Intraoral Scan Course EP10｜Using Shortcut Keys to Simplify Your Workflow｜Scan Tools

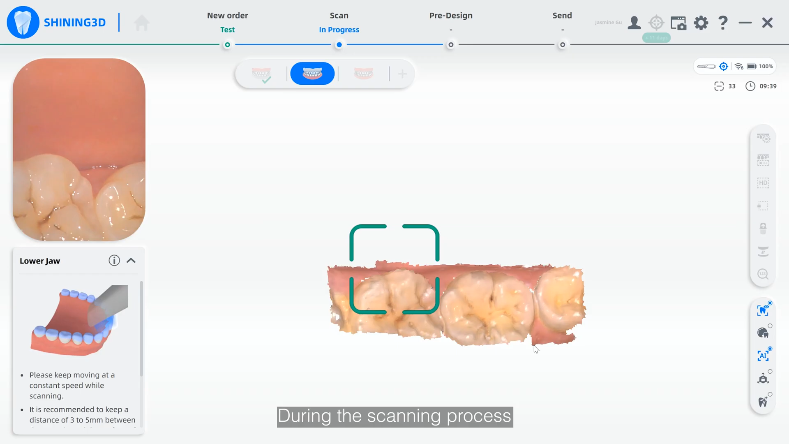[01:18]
During the scanning process, press the T key to turn on the data indicator.